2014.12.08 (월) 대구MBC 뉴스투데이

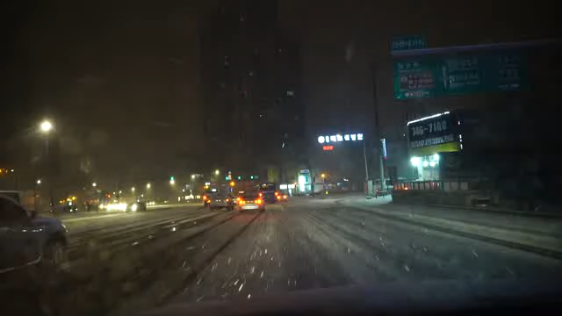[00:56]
네 동해안 지역을 제외하고 대구와 경북 대부분 지역에도 제법 많은 눈이 내리고 있습니다. 출근길에 눈이 내리는 것은 올겨울 들어 이번이 처음입니다.